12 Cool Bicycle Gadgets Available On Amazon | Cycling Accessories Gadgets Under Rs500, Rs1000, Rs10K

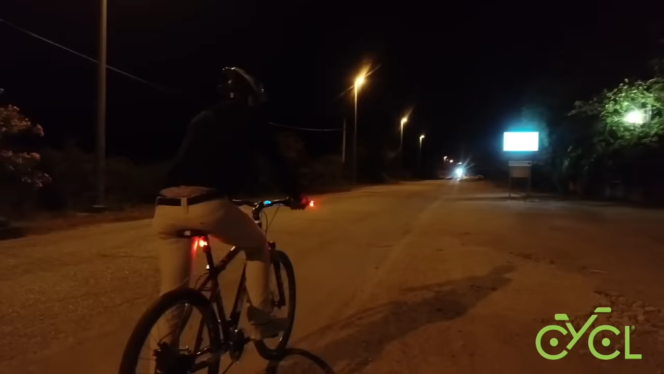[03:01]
काफी better रहती है दोस्तो ये इस तरीके के lighting होती है जिससे कि आप दूर से visible रहेंगे और रात की समय अगर आप cycling का मज़ा ले रहे हैं तो ये काफी important हो जाती है